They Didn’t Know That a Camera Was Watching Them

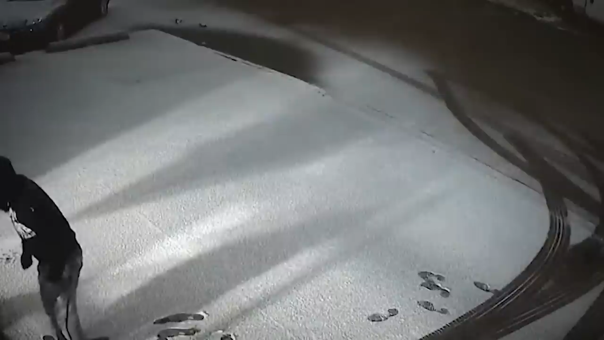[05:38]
and then made three separate trips over the course of five hours to steal 14 vehicles, including multiple Mercedes, multiple Audis, and two Porsches.
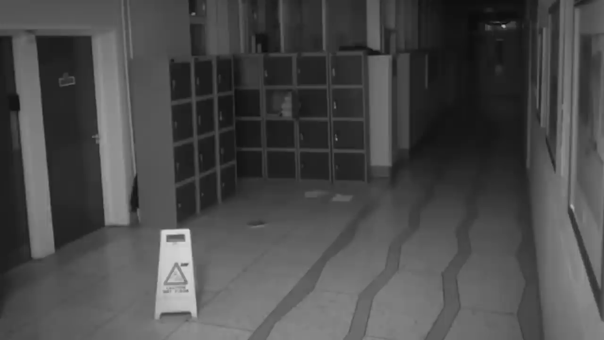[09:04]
Taken from motion-activated cameras showing a school corridor they claim is haunted. In the video, you hear a loud bang, and then the locker to the left of the screen begins to violently shake.
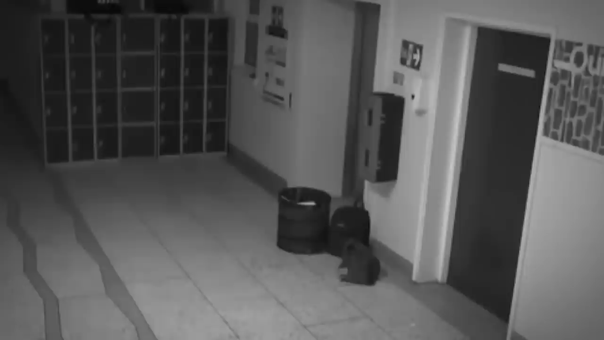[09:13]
Papers flying out and a sign thrown across the floor. Yikes! The school is hosting a Halloween event this month, and some think the ghost might be a prank. Though Principal Kevin Berry isn't so sure. He suspects that someone could be playing a very well-designed prank.
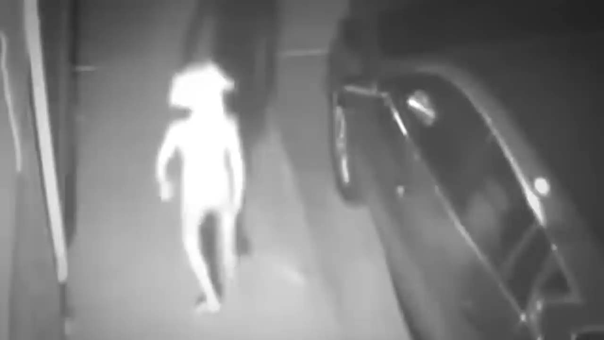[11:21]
The whole internet was flabbergasted by this video, but no one was quite as surprised as the owner of the security camera. Vivian Gomez had the shock of her life when she checked her security camera on Sunday morning, and discovered a peculiar creature joyfully prancing down her driveway.
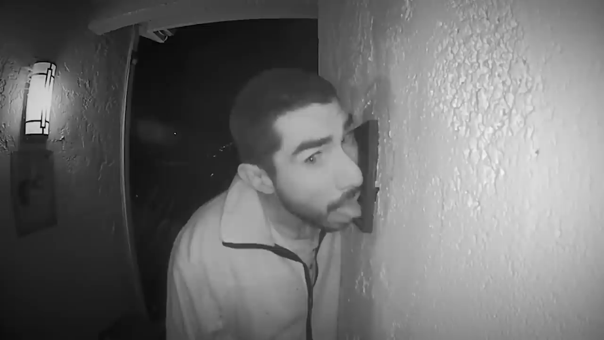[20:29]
Take the Dungan family in Salinas, California, for example. One night, they were horrified to find out what was really going on outside their front door. A weirdo licking their doorbell for a full three hours. Yes, three hours.